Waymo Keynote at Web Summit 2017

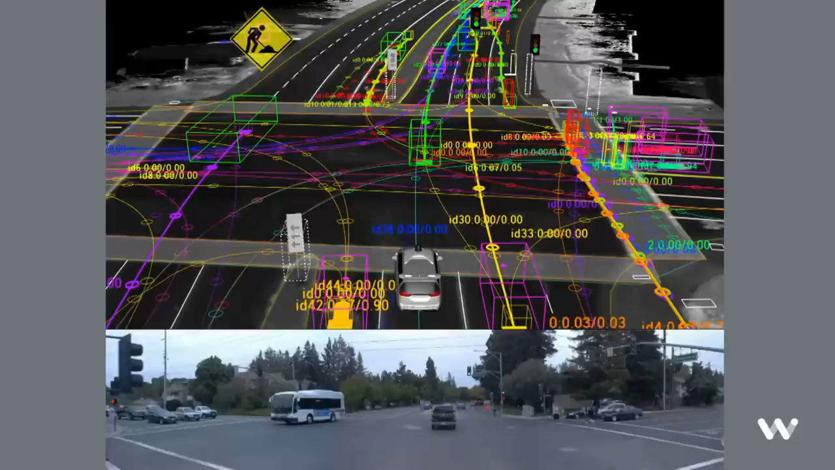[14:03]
Now, for each road user, our technology is able to make predictions about their movements in the future, just like a human would. Except that while a person may only be able to do this for a handful of objects in front of them, we can do this for literally hundreds of objects simultaneously all around us.
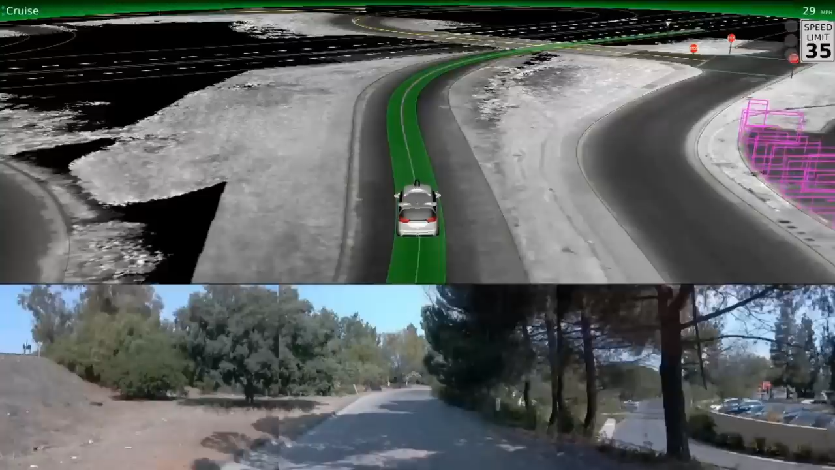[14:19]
Now, in the video you just watched a few minutes ago, the fact that we could operate on public roads without a human driver means we have to be ready to safely handle everything that could happen,
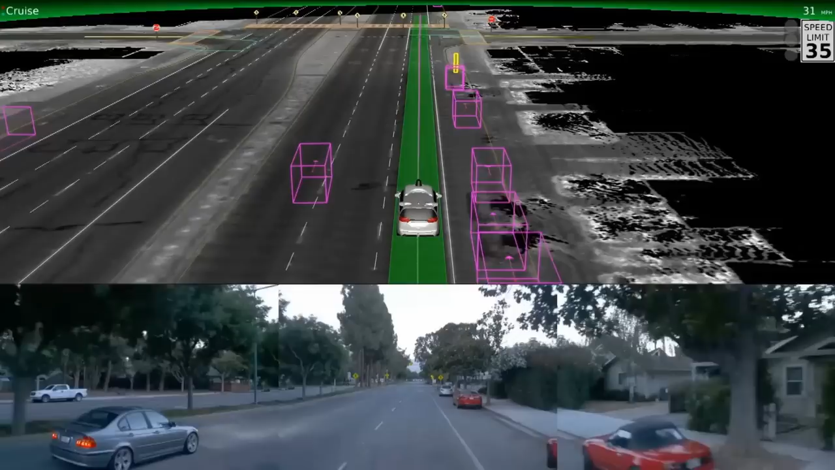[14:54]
Here, a dog runs onto the road and its owner runs after it. We're able to detect both quickly enough to slow down.
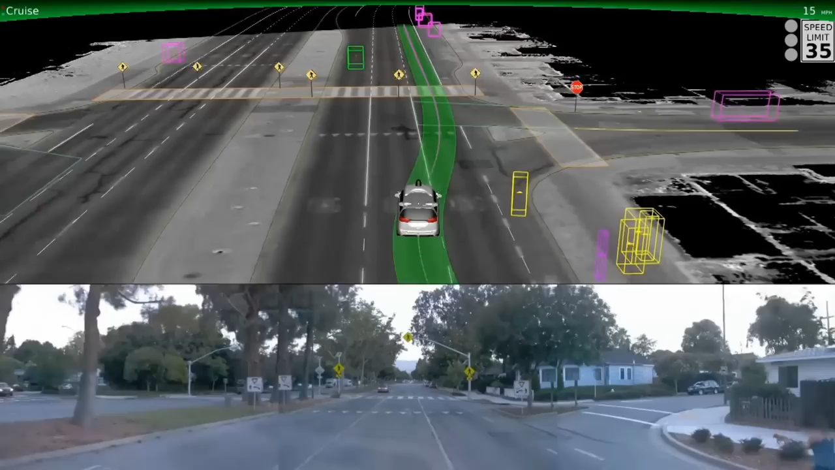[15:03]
Finally, this is literally a joke come to life. So why did the chicken cross the road?
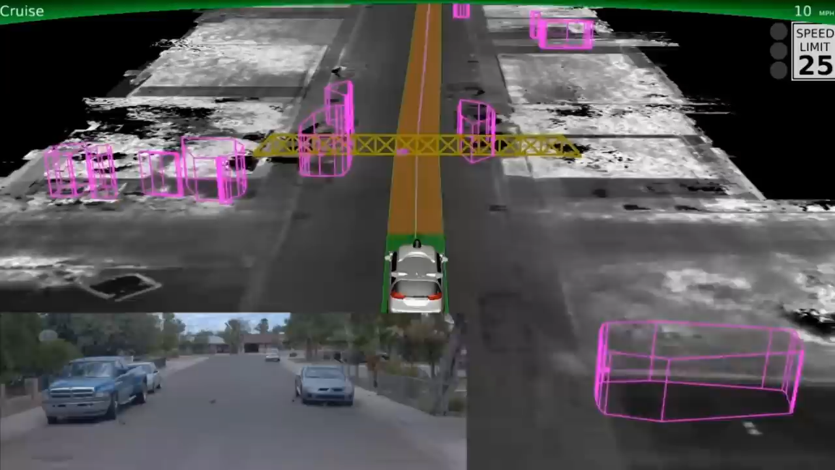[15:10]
Apparently, it was really just to get to the other side.